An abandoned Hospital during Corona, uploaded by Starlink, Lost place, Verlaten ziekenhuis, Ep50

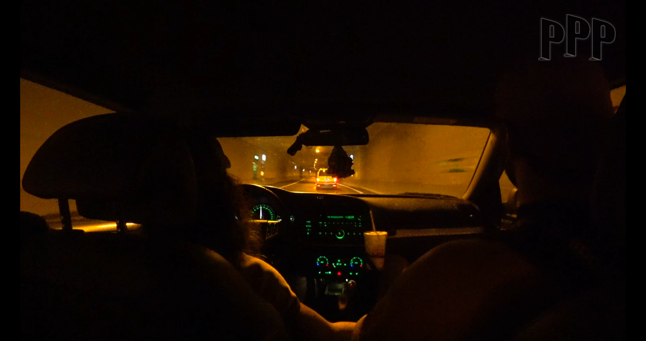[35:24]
So after this moment, we decided just to go because we heard some doors slamming. And I don't know if they were looking for us, but if they were looking for us, yeah, would have been a waste if we would have been caught and taken by police or whatever.
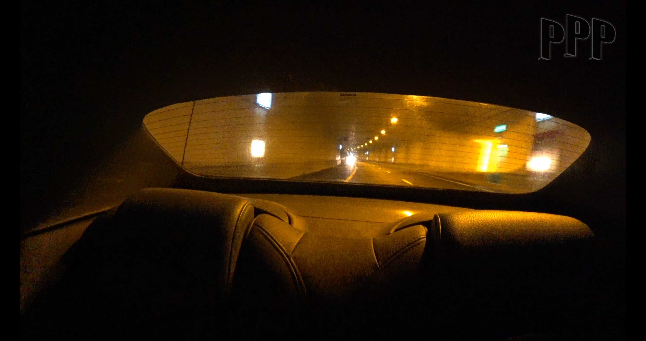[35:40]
So we were getting out of the building and driving home again.